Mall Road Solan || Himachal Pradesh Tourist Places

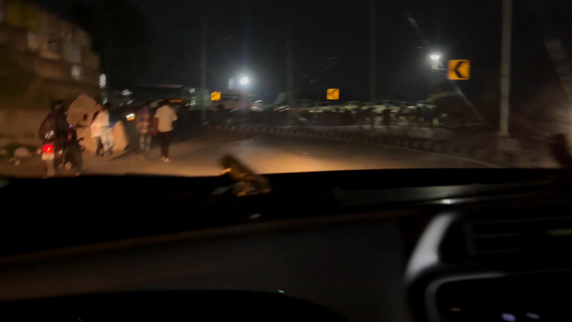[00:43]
सोलन मौल रोड जाने के लिए, तो सोलन मौल रोड चलते हैं, आज आपको सोलन की मौल रोड दिखाते हैं, वो भी बड़ी इंपोर्टेंट है, ठीक है जी, टूरिस पॉइंट ऑफ यूज, मौल रोड तो मौल रोड ही है, मसूरी की रिखाई है,
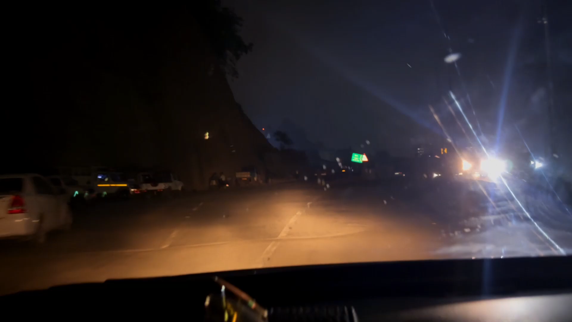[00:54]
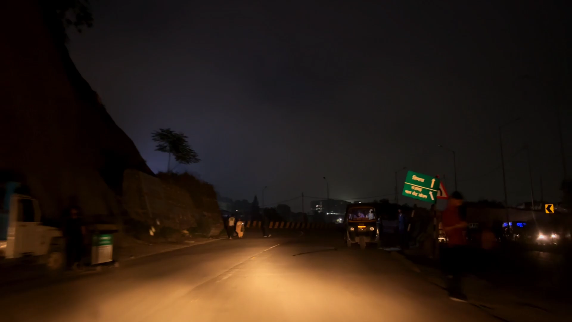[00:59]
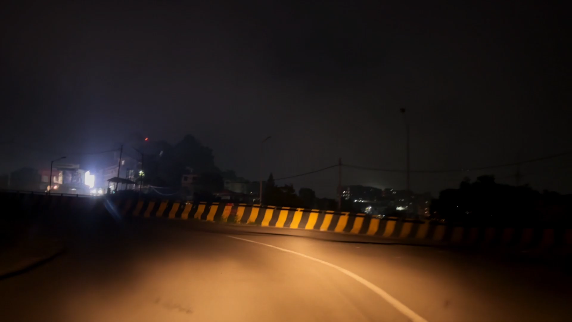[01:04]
टलाउजी की की गेड़ी बजरी है हमारे जादा काम रात-वाज रात की गेड़ी दिखाते हैं अपको मॉल रोड की गाड़ी जा रही है इस प्राफिक
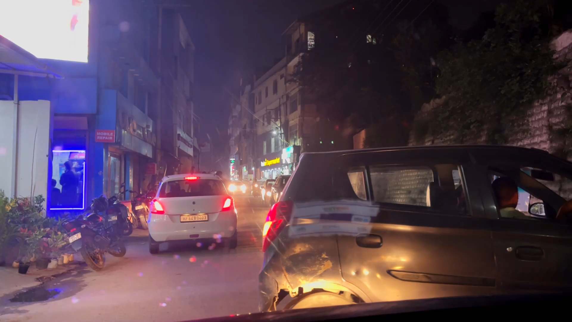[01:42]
देखा रहा है तो दोनों साइड दिखाता रही हो देखो गाइस सोलन मौल रोड स्टार्ट होगी है
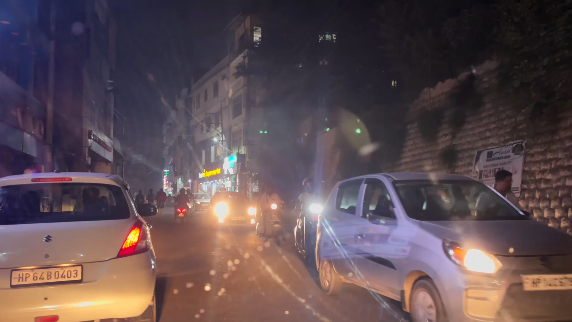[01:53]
यहां से चलो बड़ी हा गाड़ी भी चलेगी इधर से धीआ पर देखा लिए यहां तु आप
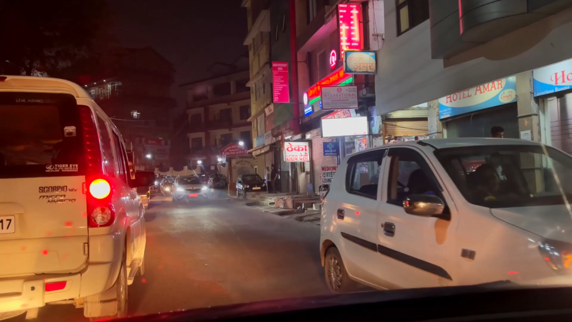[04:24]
डेक करके चलो कोई ना होटल अमर देखो होटल कितने हैं यहां
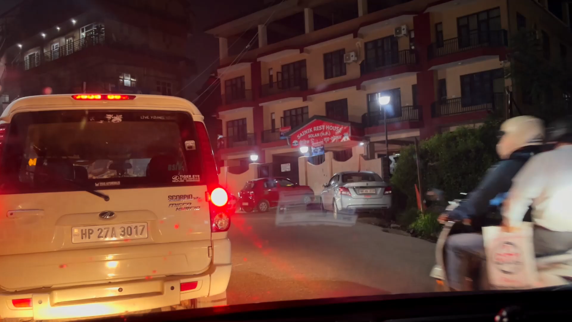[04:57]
करके दिखाती है थोड़ा सा देखो यह रैस्टाउस बने हुए है